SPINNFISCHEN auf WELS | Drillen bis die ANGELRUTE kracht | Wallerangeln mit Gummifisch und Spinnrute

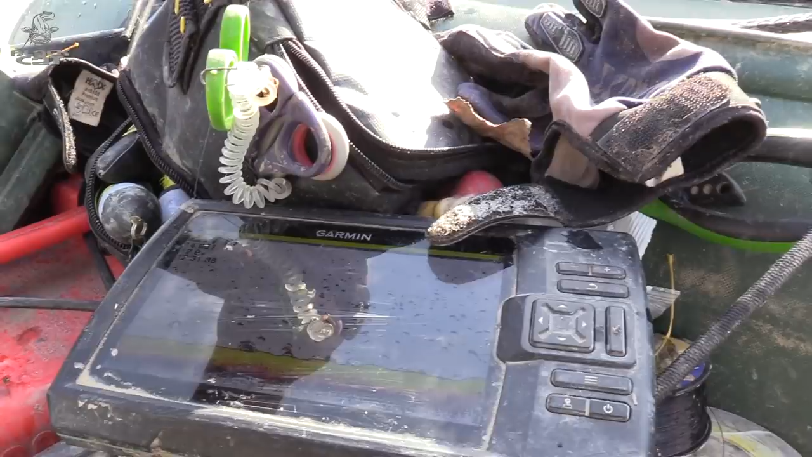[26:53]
unterm Boot eine Wassertiefe von 2,70 Meter, 2,80 Meter. Und hier vorne beginnt das Grasland.